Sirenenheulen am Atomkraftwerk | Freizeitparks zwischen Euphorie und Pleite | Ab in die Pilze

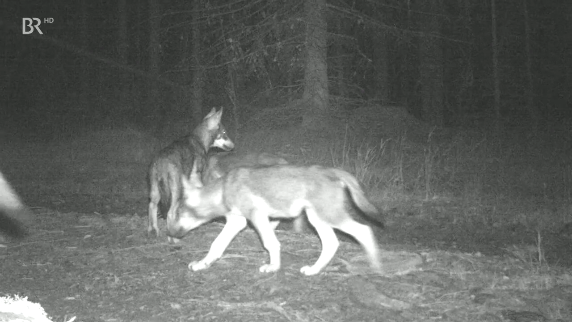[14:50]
Ein Bild aus einer Fotofalle. Die Forscher sind sich sicher, dass in den Parks zwei Wolfsrudel unterwegs sind. Es wurden auch Genproben nachgewiesen.
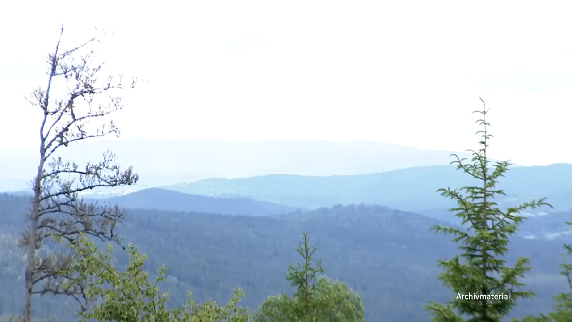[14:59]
Die ersten Wolfswelpen im Nationalpark gab es schon 2017,
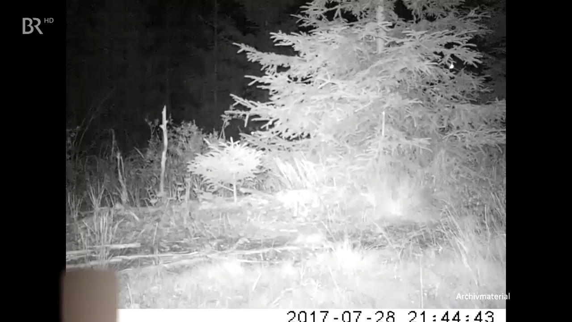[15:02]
wie diese Videoaufnahmen zeigen. Dann war es ruhig. Bis jetzt. Die zwei Rudel wurden unter anderem im Grenzgebiet fotografiert und sie haben Nachwuchs.